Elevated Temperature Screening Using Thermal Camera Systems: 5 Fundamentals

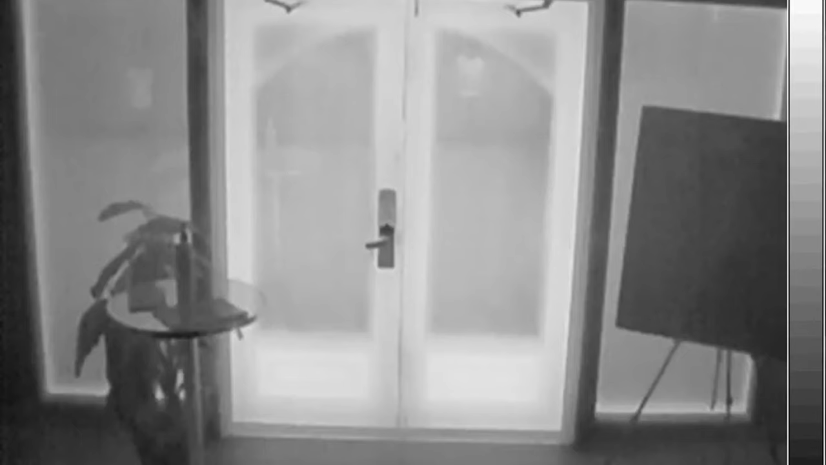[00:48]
Number two, thermal cameras work by creating an image using the infrared spectrum and then correlating it to temperature.